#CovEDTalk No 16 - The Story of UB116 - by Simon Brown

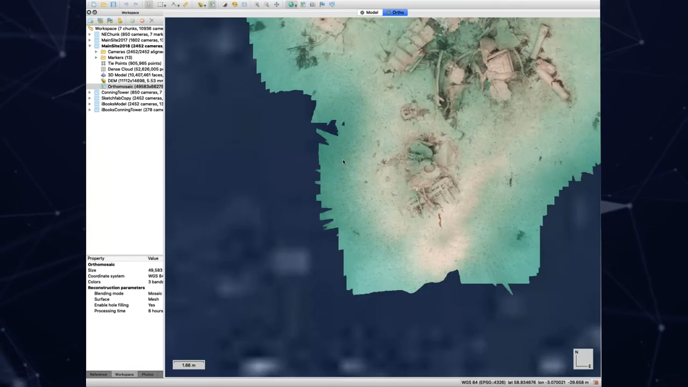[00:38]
Submarines by their nature of construction with pressure hulls and structural components tend to be in reasonably good form. But as you can see from this wreck, it's in pieces. And this piqued my interest. Why are the parts of it
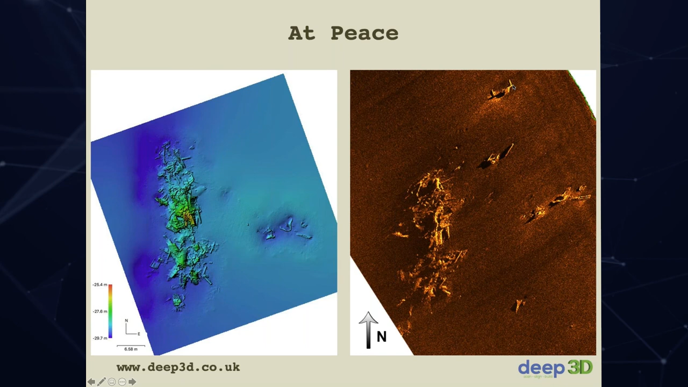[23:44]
And here on the sonar, you can see the scattered remains of the submarine either through salvage or through demolition. Now, I've got a little in the in the book that I've written, the iBook is written available on iTunes. There is the there is the model of the wreck available.
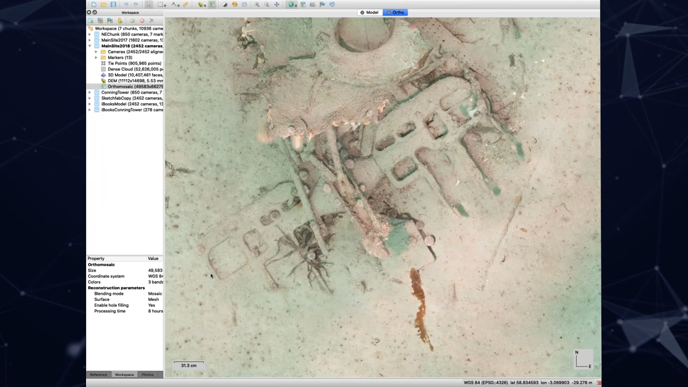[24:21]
stern hydroplanes are in geographically correct position for a submarine heading north into the into the flow. This is the stern of the submarine. We have the remains of the colling tower area and the control room here.
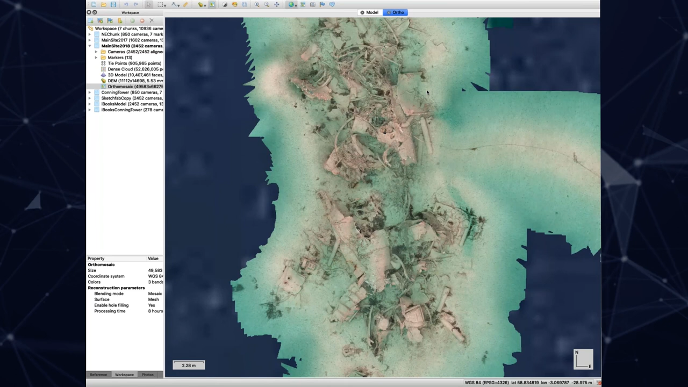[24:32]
And to the north, we've got the the bow and anchor winch. And up here, we've got the colling tower. We'll have a look at that in a bit more detail.
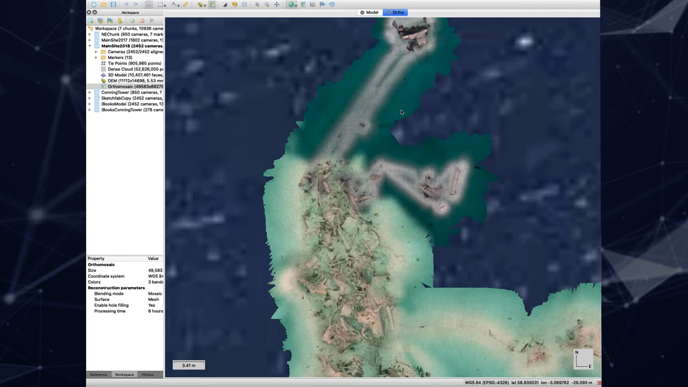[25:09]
We have a look down here near the engine room. If we zoom in, you can see here there is a camshaft of fuel injection.
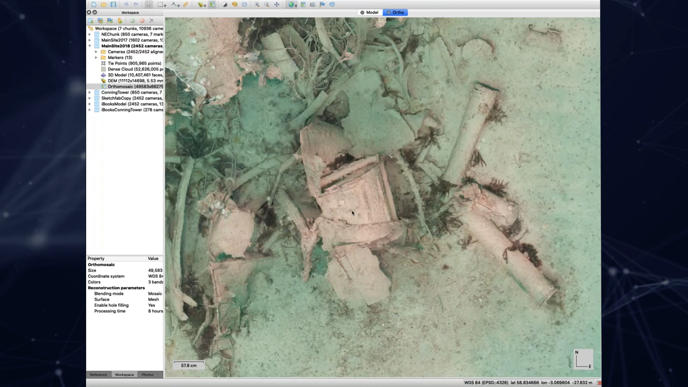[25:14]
She had two big diesel engines or for the valves from the main engine.
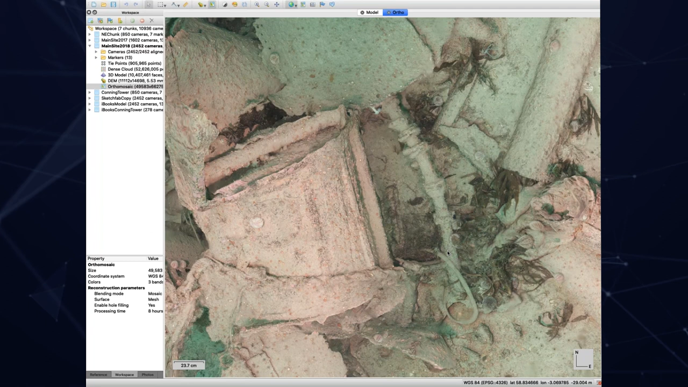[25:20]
And if we just pan across to the right here, zoom out a little bit. There we go. This is the upper portion of the bolt of the pressure hull or the remains of it.
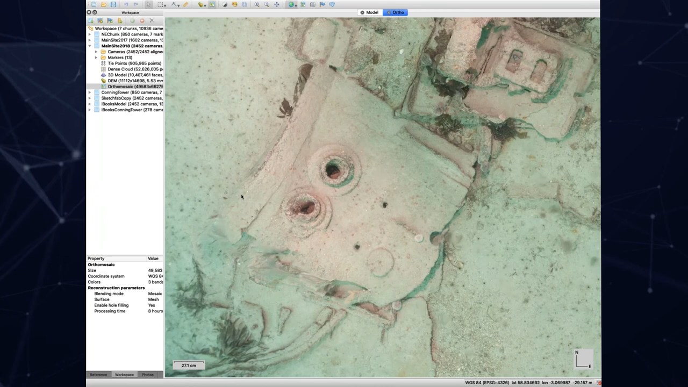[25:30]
And these are the two main engine exhausts. Just here is a mystery object. I've looked at this many times. I think it's a small generator like like a donkey engine or a starter for the main engine.
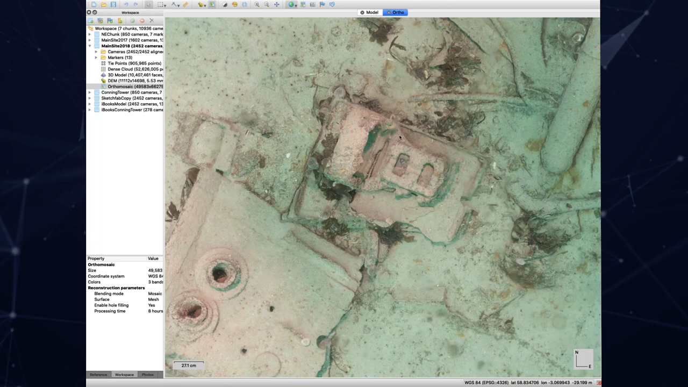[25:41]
I've yet to identify that part. There are air tanks all over the wreck. And as you pan around, you start to see them lie everywhere.
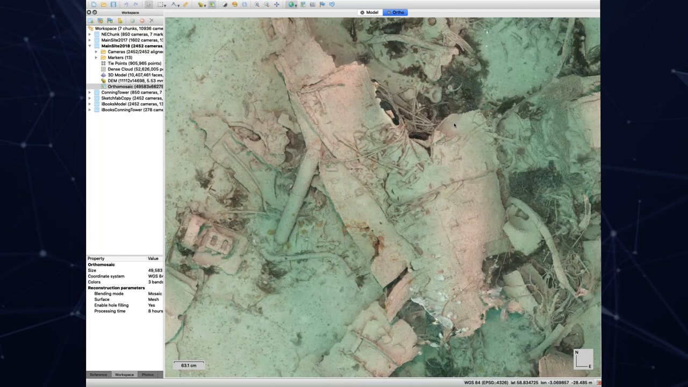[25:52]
I think there's another engine camshaft here.
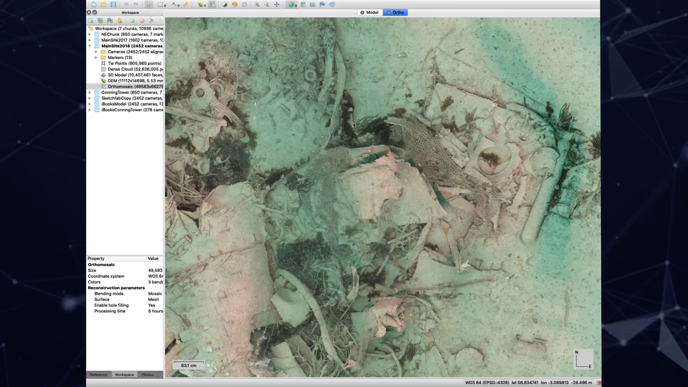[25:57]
And then moving forward, we move into the area of the colling tower. This section here is actually part of the colling tower. We'll have a look at the colling tower.
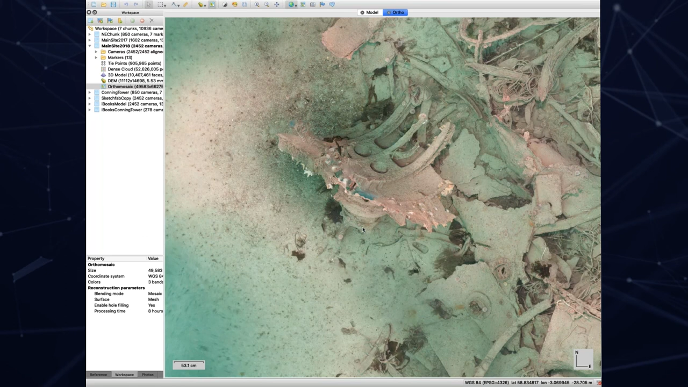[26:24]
If we just move again further to the north, we've got here the reinforced underside of the pressure hull where the deck gun melts. Now the deck gun, just in case you're wondering, was raised by the tin openers in 1918 because, in their words, it was dangerous. I just wondered if they fancied a bit of bronze or gun metal for the lads. I don't know.
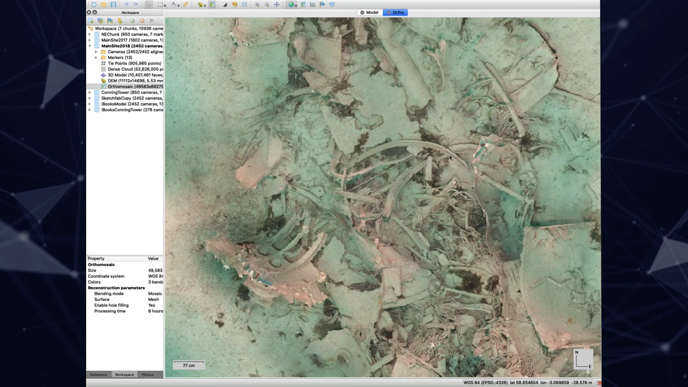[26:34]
Moving forward further north again, more air tanks.
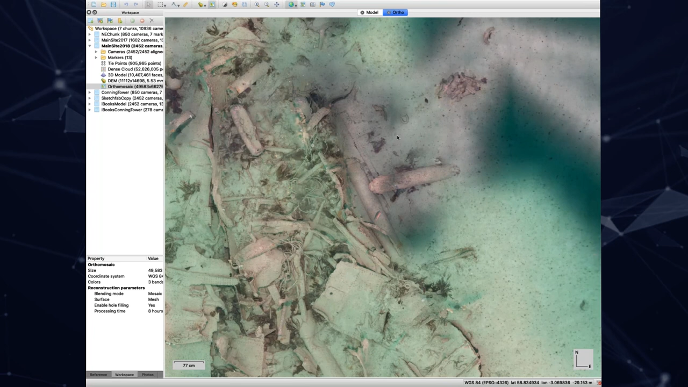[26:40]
And if we just zoom in here, we've got the anchor winch. You can see the individual pockets for the anchor chain run through this pulley. There's another pulley here as well.
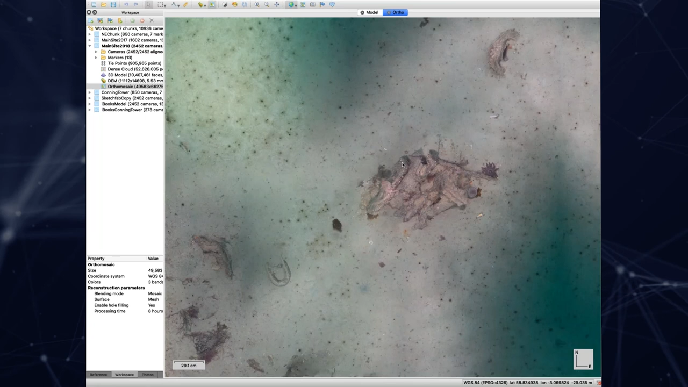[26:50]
And then moving much further northeast now, we find the colling tower.
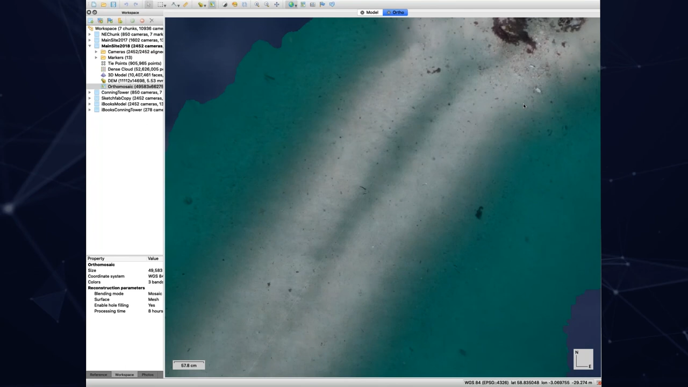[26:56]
And this section here is missing but remains on the main site.
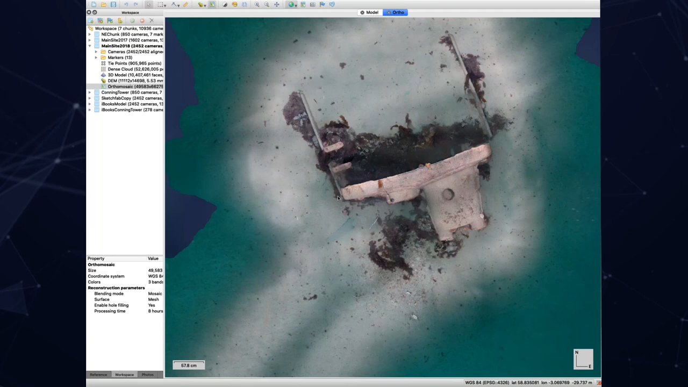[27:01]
So the photogrammetry, particularly the orthophoto,
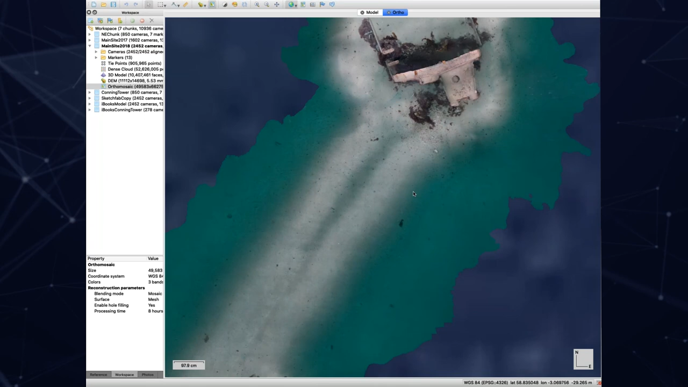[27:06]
allowed me to really pick into the wreck and understand it and relate to it more and find these things and
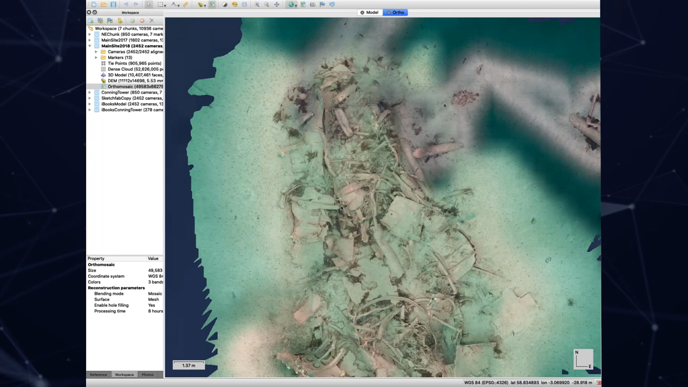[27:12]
realize that the submarine is in the right place, is heading north, can prove it's heading north.
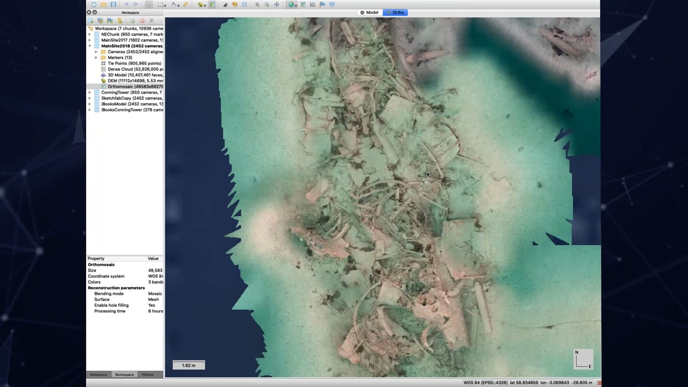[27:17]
We've got main engine air inlet here, air tanks, electrical cables,